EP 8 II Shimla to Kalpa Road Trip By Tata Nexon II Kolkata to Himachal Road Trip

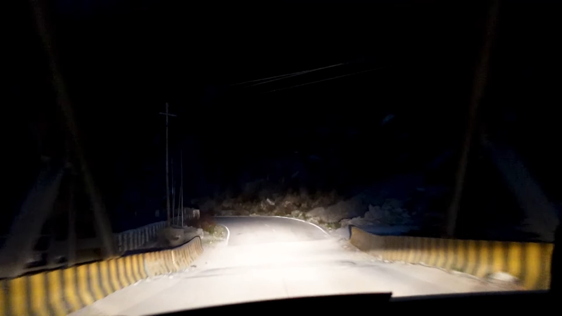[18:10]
সন্ধ্যে 7:00 আর রেকংপিও পৌঁছাতে 12 কিলোমিটার। চারিদিকটা পুরো অন্ধকার হয়ে গেছে।